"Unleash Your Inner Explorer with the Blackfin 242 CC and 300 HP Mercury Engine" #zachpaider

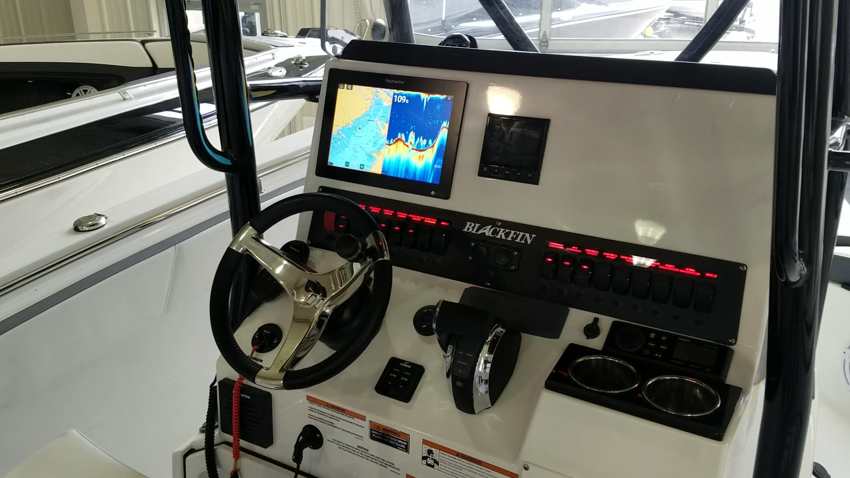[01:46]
Beautiful Ray marine, three spoke wheel, digital throttle and shift, easy to read, easy to use,
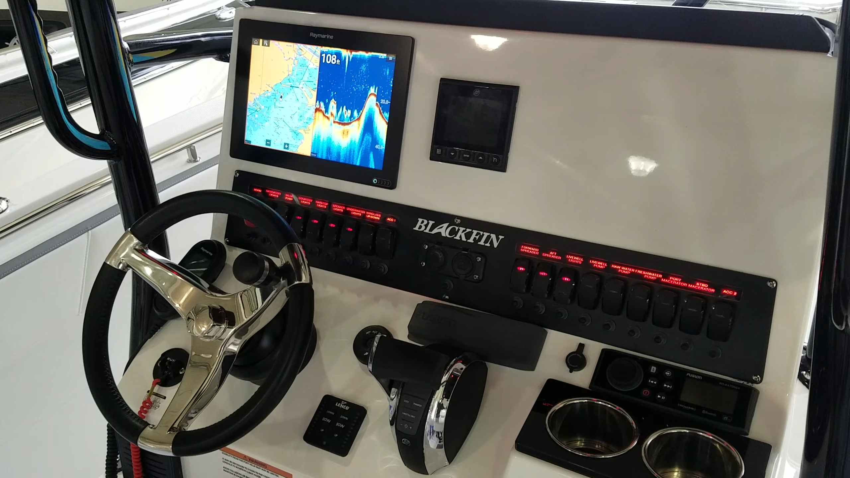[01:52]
backlit gauges, your Lenko trim tabs with the LED indicator lights, your VHF, stainless cup holders.